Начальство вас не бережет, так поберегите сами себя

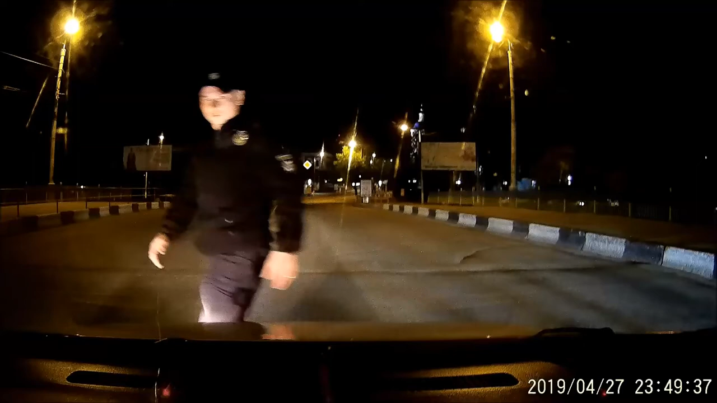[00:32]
А що там сталося? Зараз тимчасово на деякі... А сюди набрав можна? Деякий час буде перекрити рухи. Зараз вода буде. Ну направо через Васильівське можна на Пушкіна? Я бачу, спасибо. Фух, блин, тебе не взялося. Та ти що, я думав, алкаші стоять, серйозно. Та ні, хода, хода.
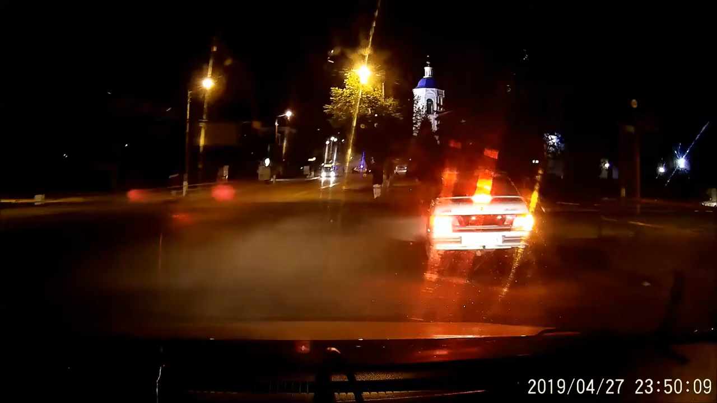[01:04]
А, це ж хода. Блін, треба було ленточку їм дати, ёлки-палки.
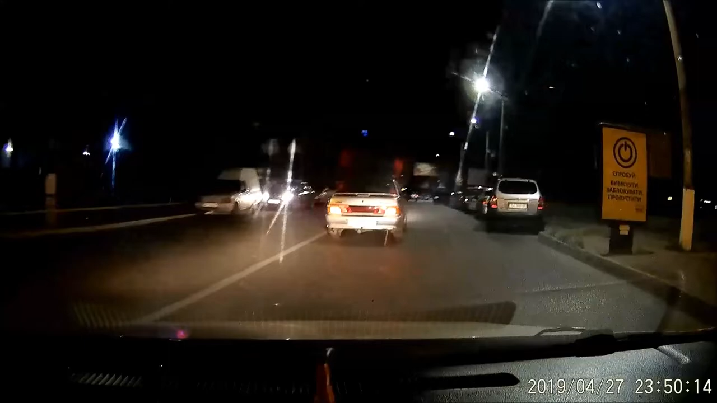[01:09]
Вони ж зі своїми чупа-чупсами. Так взагалі не видно, ёлка. Ребятки, дивіться, на мосту возле Сільпо стоять пластмасові без чупа-чупсів в чорній рубашках своїх. Чуть тільки що на капоті не покатав, так що акуратненько. Вони перекривають мост, і отут буде хода возле церкви.